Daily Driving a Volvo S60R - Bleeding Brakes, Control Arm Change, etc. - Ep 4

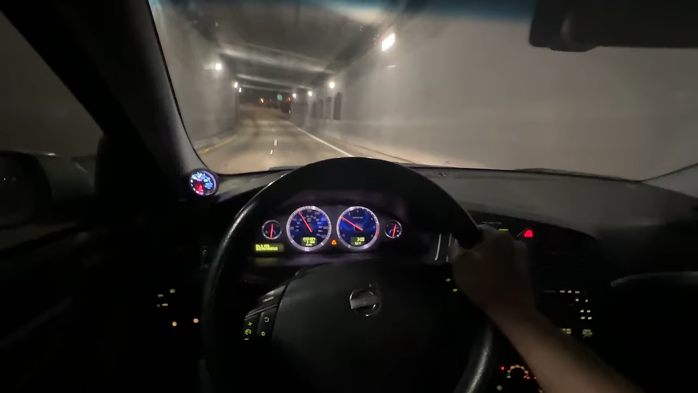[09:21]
Loading up this side is awful. I kind of expected it to be like this, so I shouldn't be too surprised.
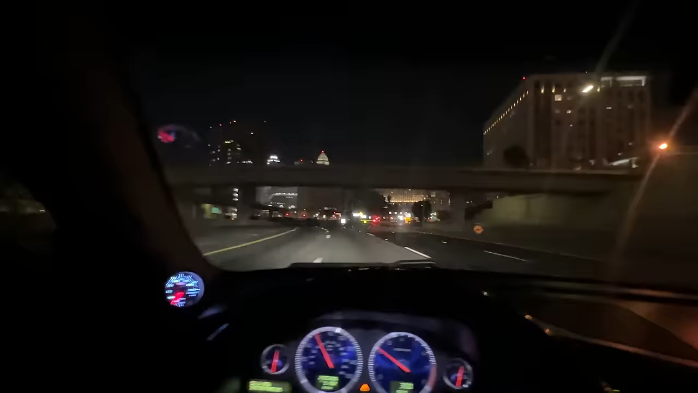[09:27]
It is a P2R, so how many times am I going to say that, you know? Anyway, enjoy this nice view of a rather unobstructed highway as we approach downtown Los Angeles.